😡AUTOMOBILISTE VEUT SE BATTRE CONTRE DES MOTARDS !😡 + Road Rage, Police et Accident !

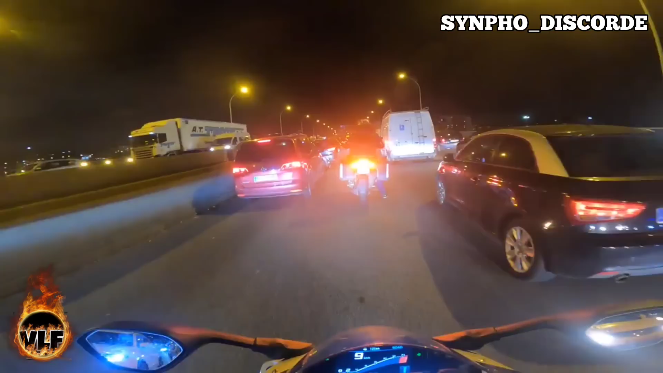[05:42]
oh la la ah ouais là il a foncé dedans